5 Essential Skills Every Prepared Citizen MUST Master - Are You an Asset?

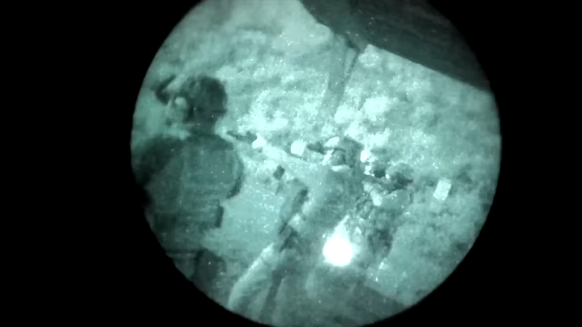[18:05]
of all the different types of things
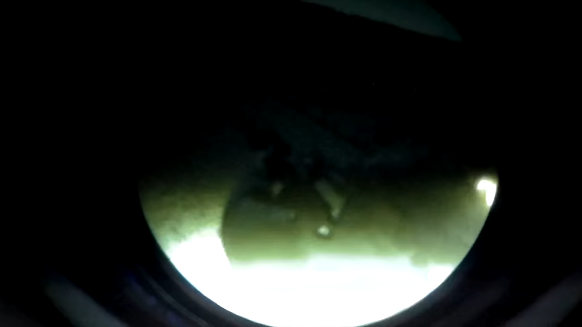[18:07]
that you may have on your body so one of them would be night vision
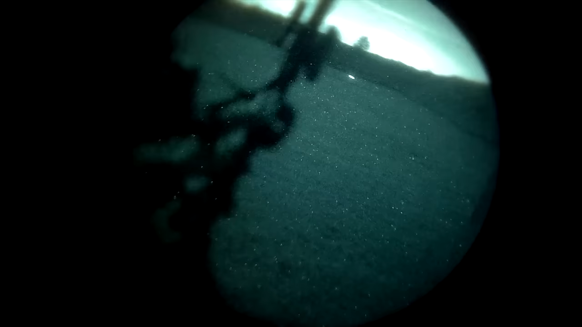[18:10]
i'm going to talk about night vision real quick and that
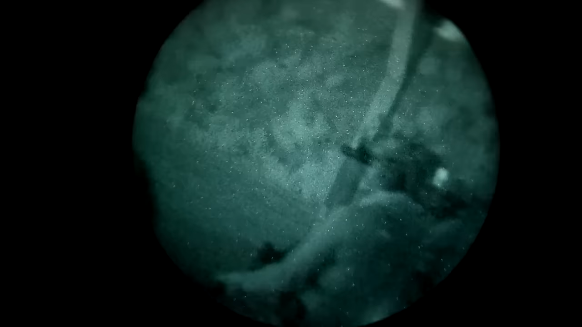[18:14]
is if you are wanting to train
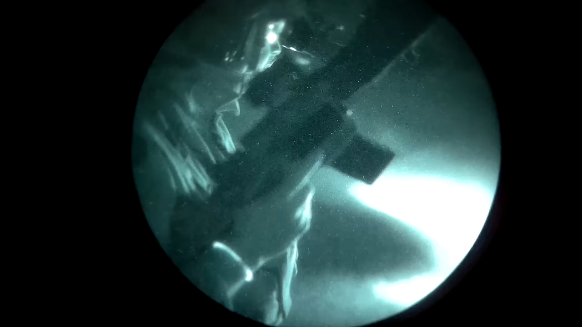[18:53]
and skill set and whenever you
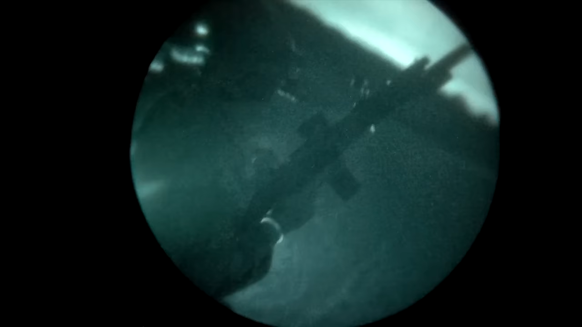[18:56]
are doing it during the day because when you put it under
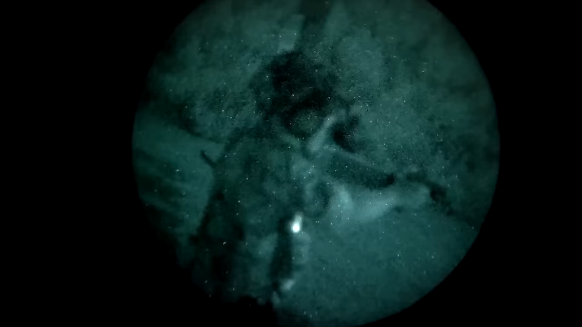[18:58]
night vision you won't be able to see like you'll be able to see what's
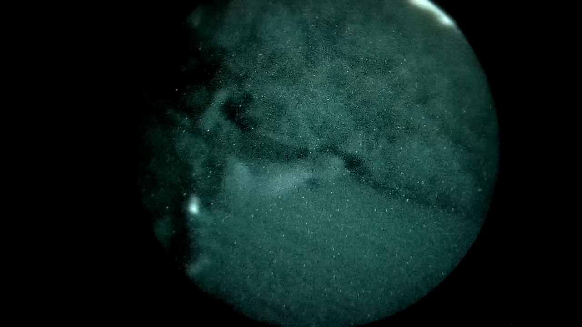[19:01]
around you but you're not going to adjust your tube to focus on your rifle to to reload it it's all going to be through feel
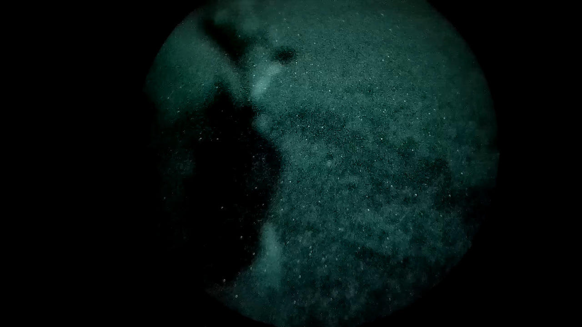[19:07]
and muscle memory and repetition so you have to
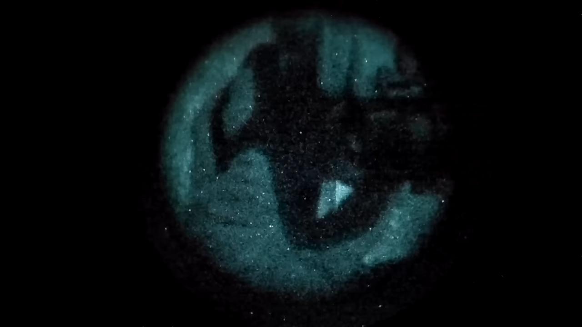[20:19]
to adjust my my my tube so that way i can focus on different
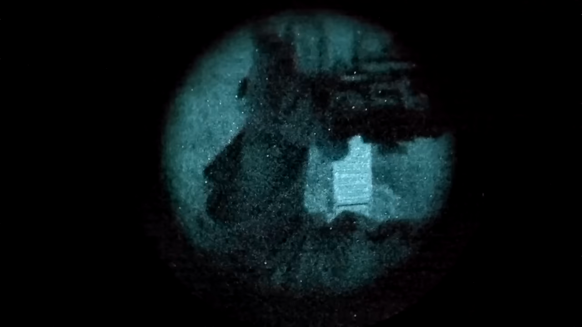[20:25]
things or focus on things that are far away how do i adjust the the diopters at the rear so that way it's set for my eye specifically do i know how to turn on the ir mode do i know how to turn the ir mode off where it's just not a big ir floodlight on my
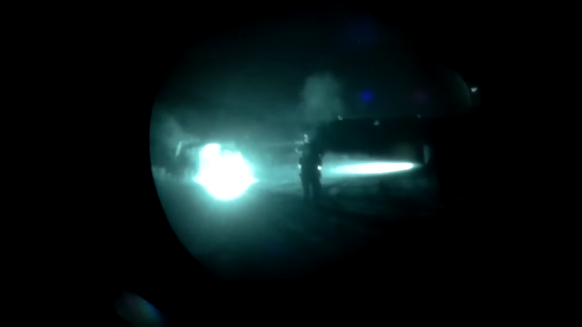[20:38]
face these are all important things when it comes to night vision that you should do
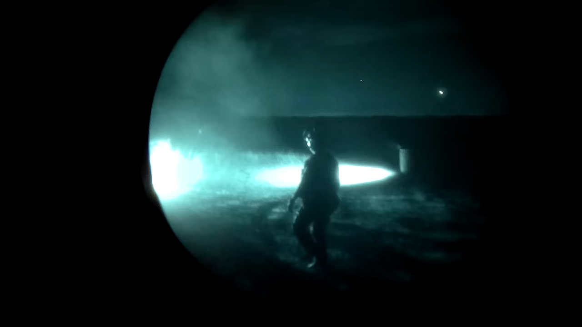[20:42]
and train at home that you can get familiar with can i put my night vision up and then bring it down without having to feel
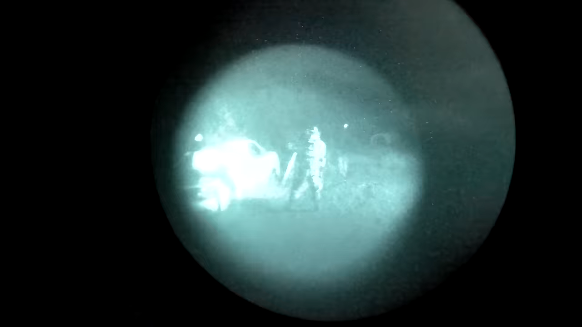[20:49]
around can i adjust it
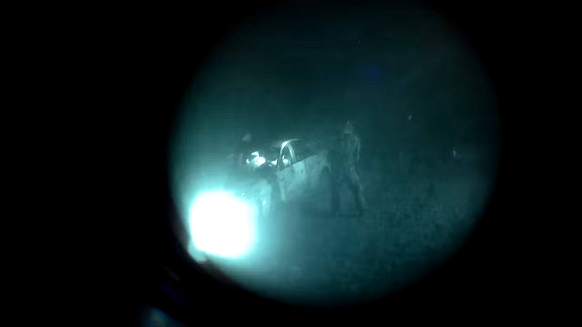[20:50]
on my face with my rhino mount without having to fumble
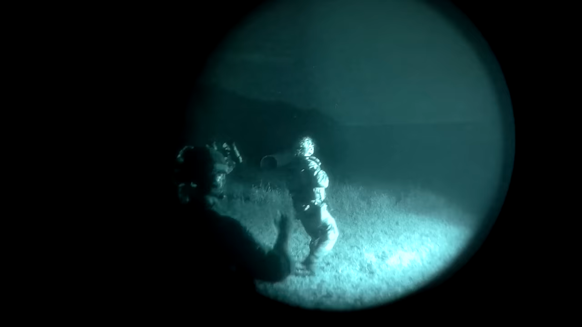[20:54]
around the whole time trying to figure out where the different buttons are at um
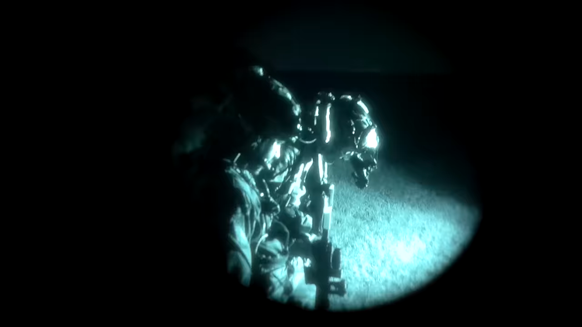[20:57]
you know making sure that i tie off my night vision to my helmet so if it drops for whatever reason
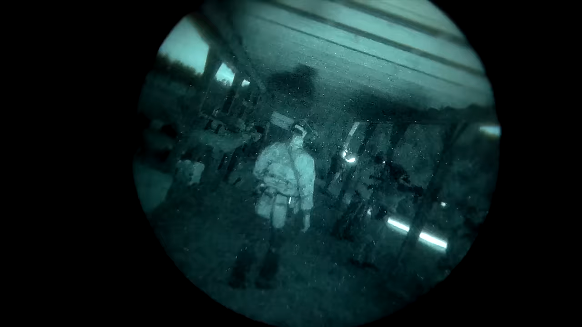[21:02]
it doesn't fall and i lose it forever these